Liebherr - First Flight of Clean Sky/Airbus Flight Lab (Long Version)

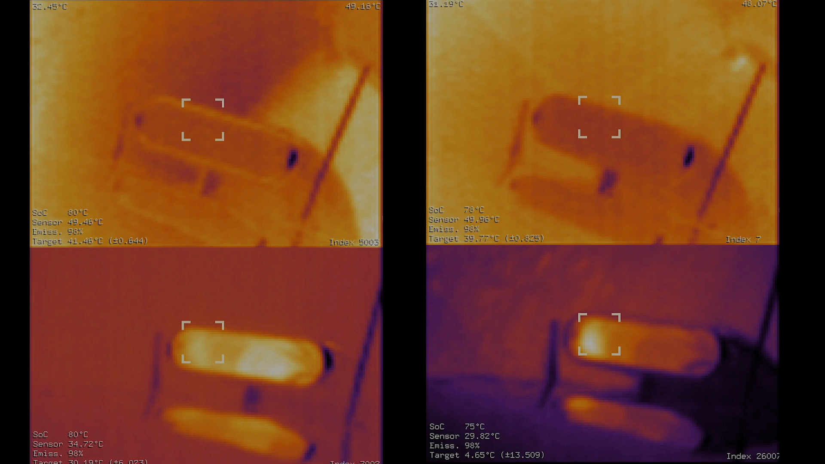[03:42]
The PFIDS will detect the ice accretion on the surface by using a laser to have a very robust capability to detect and to discriminate the icing conditions.